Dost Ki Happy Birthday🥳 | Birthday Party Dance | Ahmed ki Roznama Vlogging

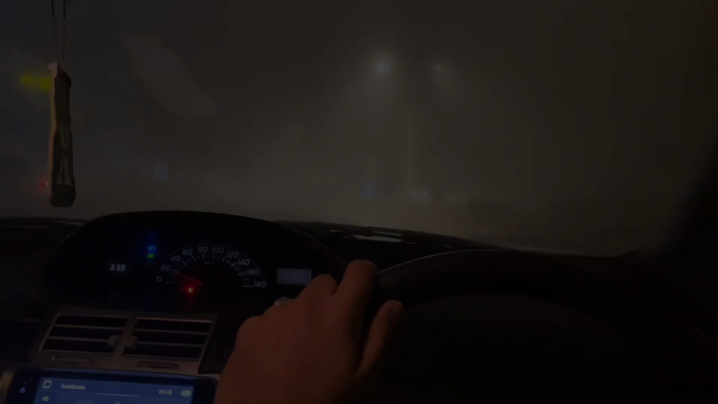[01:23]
तो जी घर से निकल आए हूँ और अब वहाँ पे जाके आपसे मिलूंगा, क्योंकि आप देख सकते हैं इतनी ज़्यादा फोग है, इसमें मोबाइल यूज़ करना बहुत मुश्किल हो रहा है।